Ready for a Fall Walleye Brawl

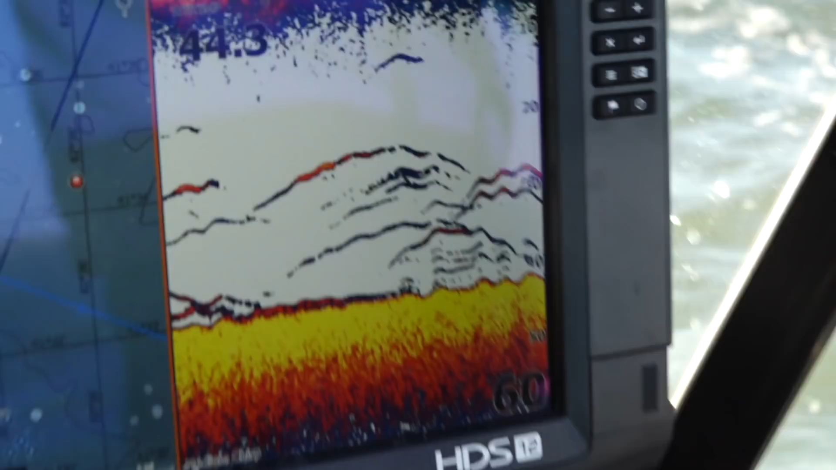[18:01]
When I'm looking at my Lowrance graph, that's about where those fish are, so I can get that bait right in the right zone.